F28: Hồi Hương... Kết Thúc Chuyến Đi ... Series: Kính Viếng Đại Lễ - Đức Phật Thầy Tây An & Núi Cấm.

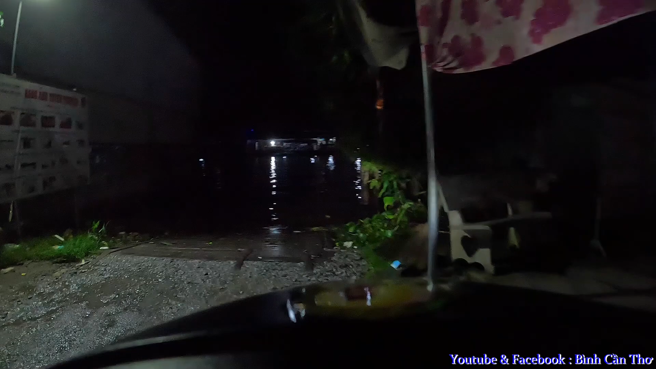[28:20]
Bây giờ mình về tới nhà đây là 6:40. Đó. Rồi. Cũng vào quý vị ơi.